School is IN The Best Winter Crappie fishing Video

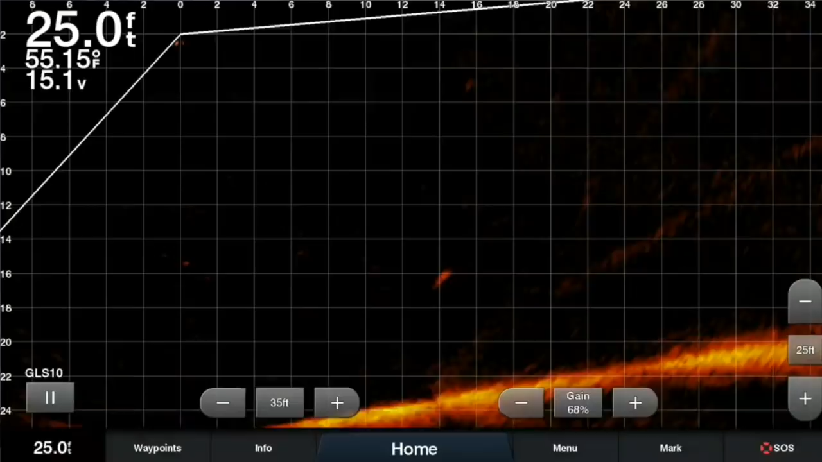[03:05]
On screen: depth 25.0 ft, water 55.15°F
more beautiful usually when you catch a fish out of a school you know right away what kind of fish it is what kind of the size fish are going to be in that school and so
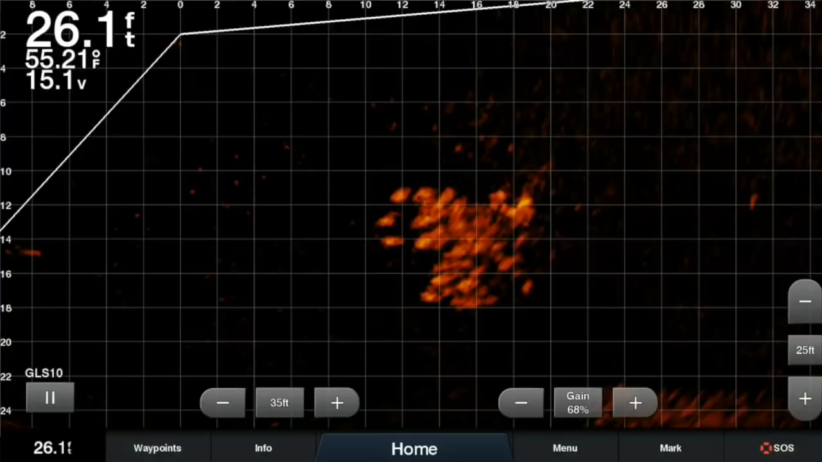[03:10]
On screen: depth 26.1 ft, water 55.21°F
I'm going to get a little bit in this school is right here there I am dropping in
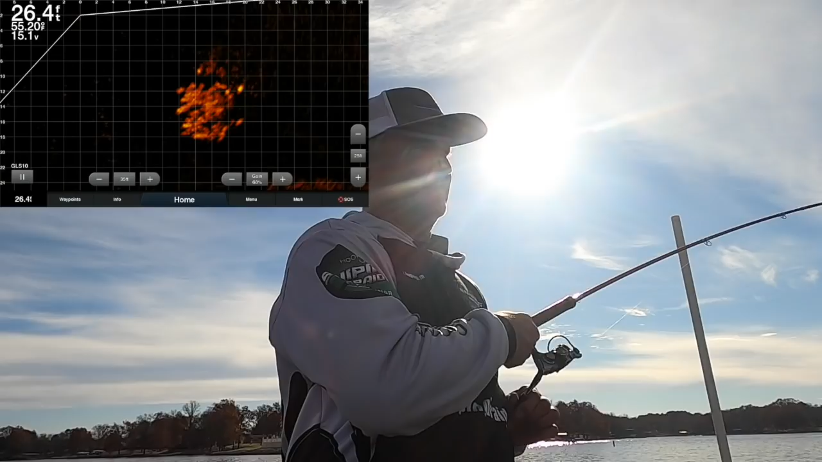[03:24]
On screen: depth 26.4 ft
there's some fish that's a good fish that's a good fish boom slabalicious slabalicious check out that fish that is a heavy fish that is a heavy fish and these fish right now look at them they're like they're not moving they're not spooked I'm trying not to hit the trolling motor there I am dropping in and I keep it right above
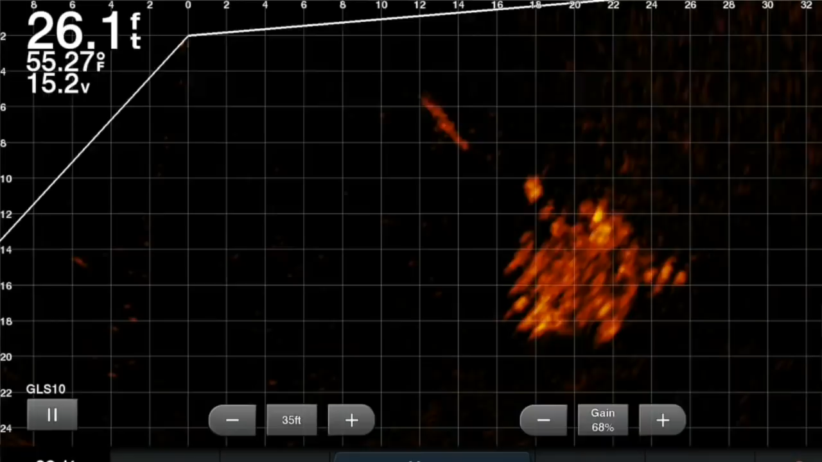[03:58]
On screen: depth 26.1 ft, water 55.27°F
them and then maybe I'll run it just like this oh he didn't want to take it so
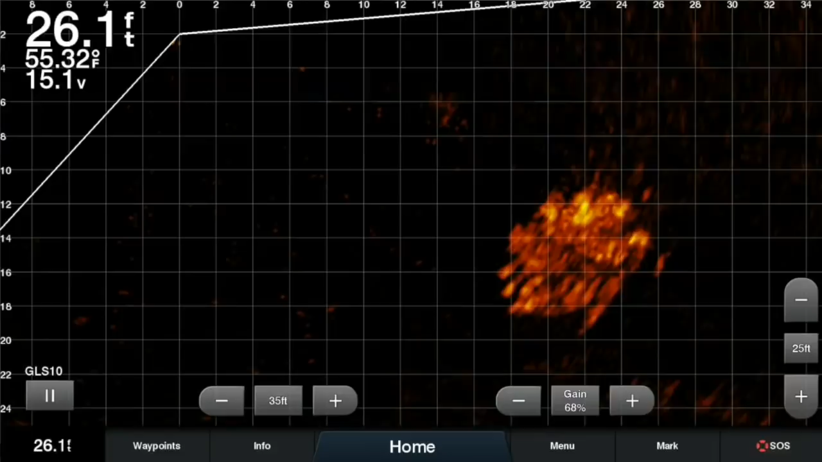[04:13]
On screen: depth 26.1 ft, water 55.32°F
I have we've had so many comments about how smooth it is very little sound oh hold on let's see sometimes if you just let it drop right back they'll come right back at it here he comes
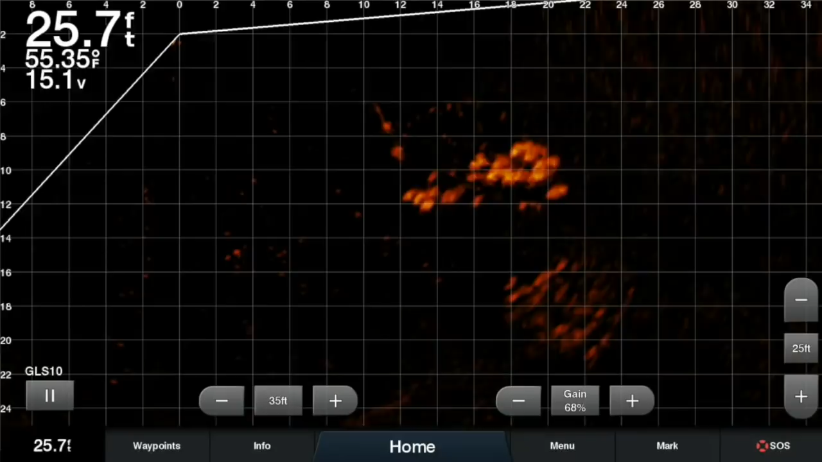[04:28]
On screen: depth 25.7 ft, water 55.35°F
and we got him it's so smooth it's ridiculous and strength you know it is braid I always recommend to people you know it is braid so it's going to weather
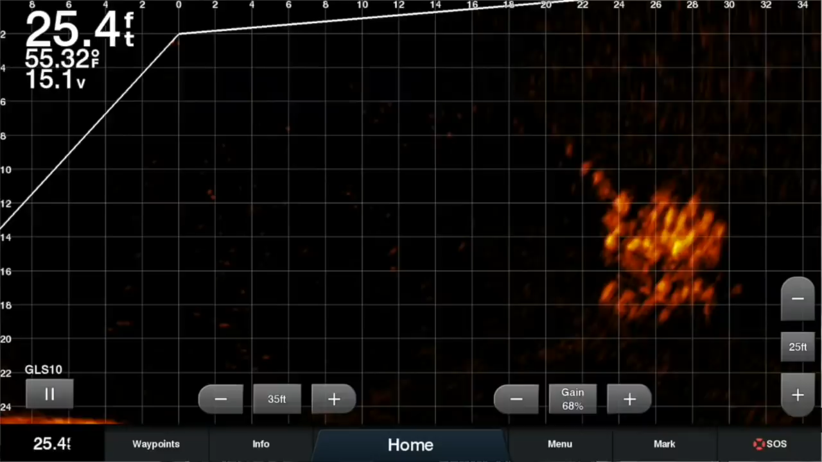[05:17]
On screen: depth 25.4 ft, water 55.32°F
and uh look at this look at these guys you gotta love it look at this one
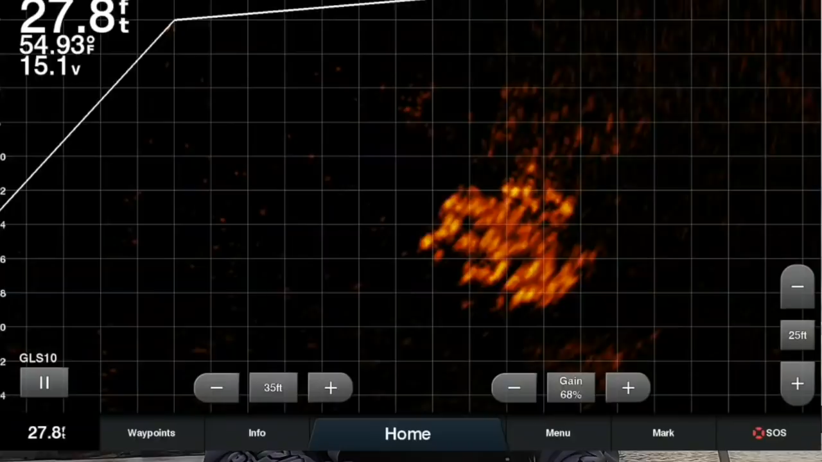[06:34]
On screen: depth 27.8 ft, water 54.93°F
that's a good fish this is a good fish I didn't see it bite either I'm sure you didn't either but once I know I'm in the pile I don't necessarily have to see it so I just forgot that it was on there boom right there folks
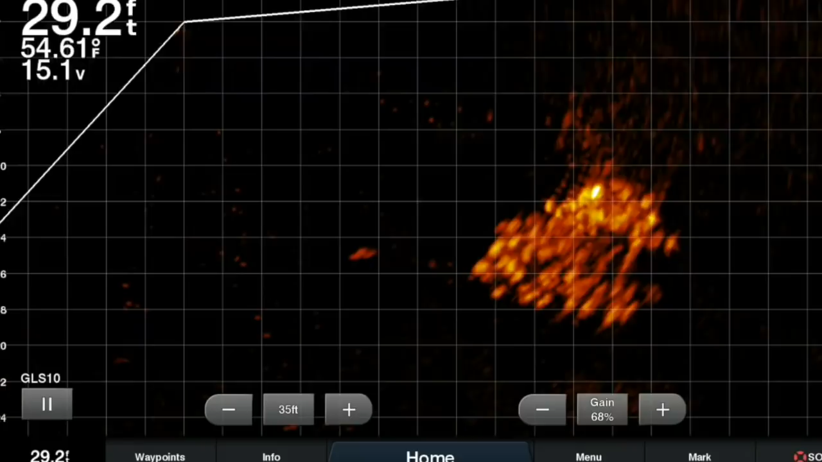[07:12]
On screen: depth 29.2 ft, water 54.61°F
there we go dropping right back in having a great day great winter fishing man there I am right there I'm going to straighten up my braid my braid there's another one
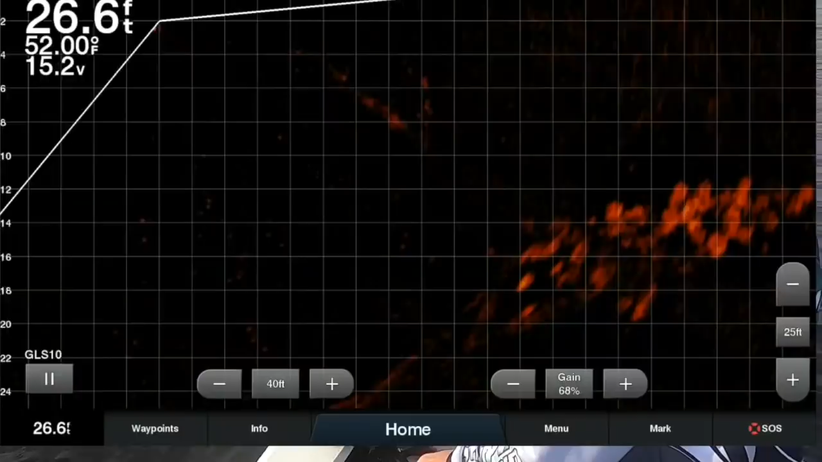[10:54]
On screen: depth 26.6 ft, water 52.00°F
he hit it but they seem to be less likely to bite and
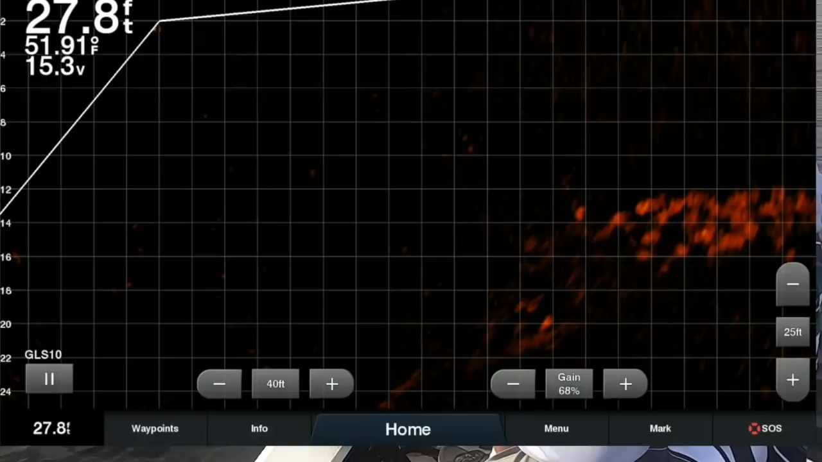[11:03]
On screen: depth 27.8 ft, water 51.91°F
there it is right there it don't get no easier than that folks lot of fun lot of fun that's a good fish right there now right now I'm throwing out there about 40 feet so it takes a while for it to get down there there it comes right there
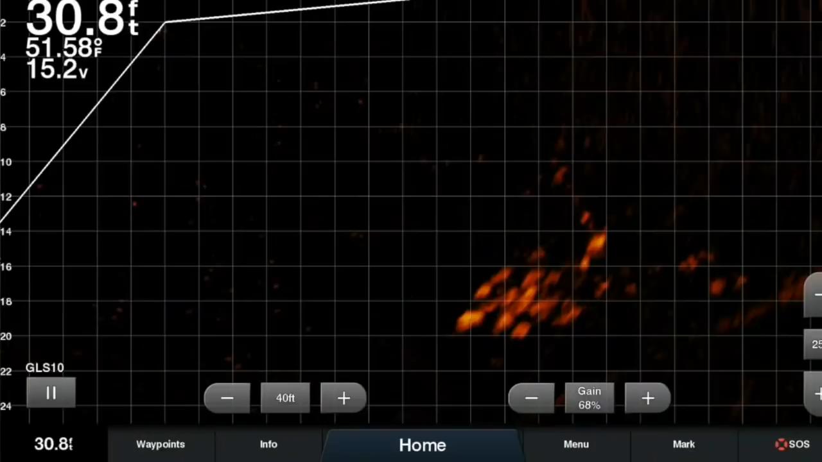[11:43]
On screen: depth 30.8 ft, water 51.58°F
and these fish are kind of deep look at they're down there at 16 feet so they're not they're not as look at that I'm taking right there you can see that there was another one right there saw that all inactive cat oh he got off
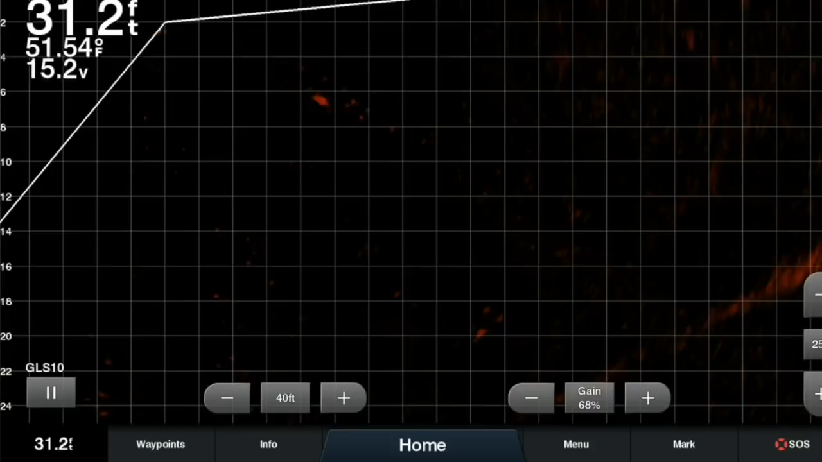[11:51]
On screen: depth 31.2 ft, water 51.54°F
but ooh they slowed down big deal there see how their colors become solid they've slowed down I know I'm in there I'm taking right now look at this BOOM
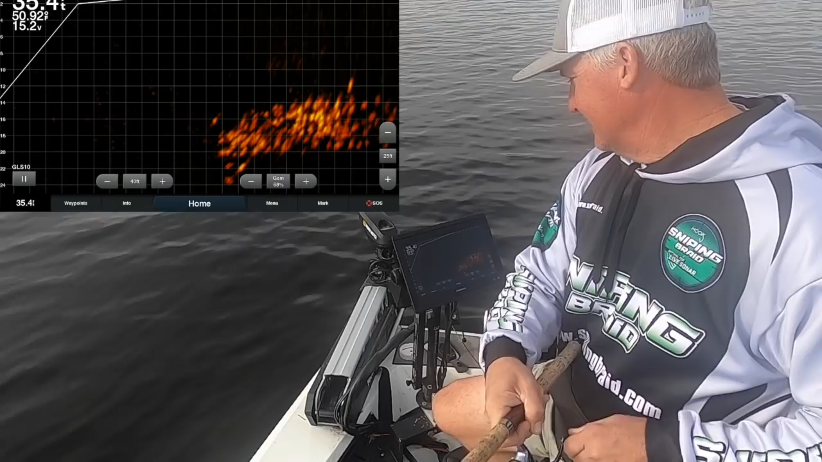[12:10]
they've slowed down to almost a stop now they're kind of moving around a little bit this is a good fish yeah this is a good fish